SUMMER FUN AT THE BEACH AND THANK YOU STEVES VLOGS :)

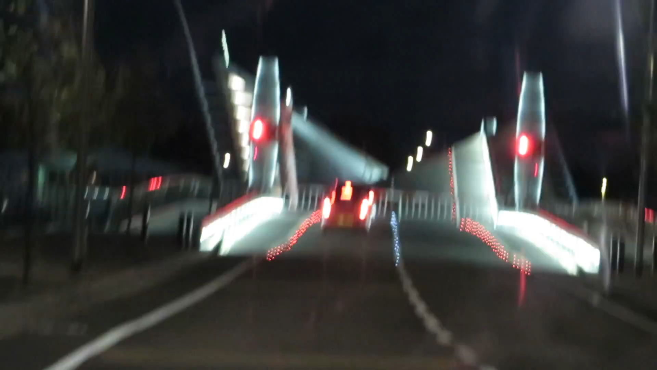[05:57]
Yeah, it's like literally going over a runway. Look, here we go.
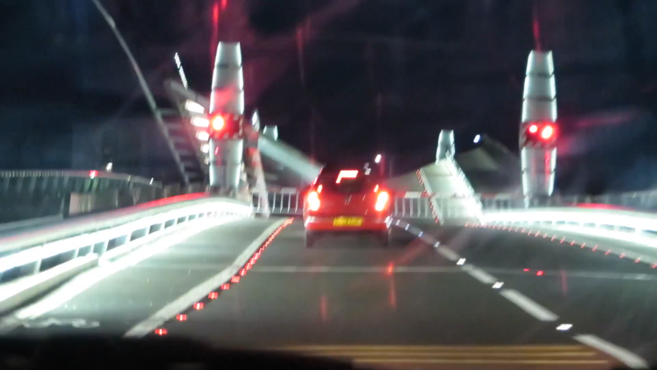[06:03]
We're going over the runway. See how bright it is?